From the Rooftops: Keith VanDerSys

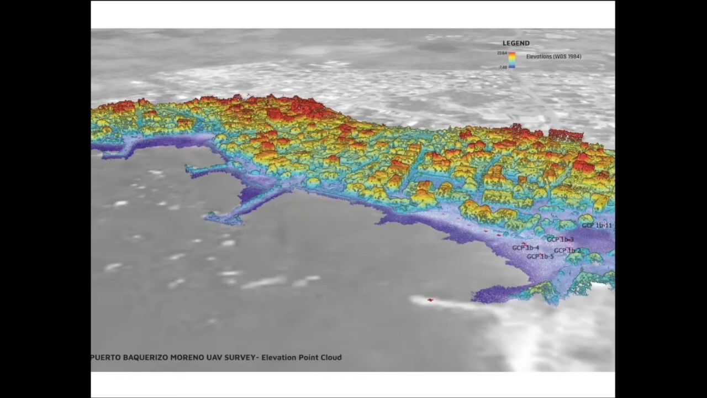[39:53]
the world global coordinate system of 1984. So now, any future elevation measurements can be compared to these georeference points. We can also take that data set and classify it materially, distinguishing between ground, buildings, and vegetation.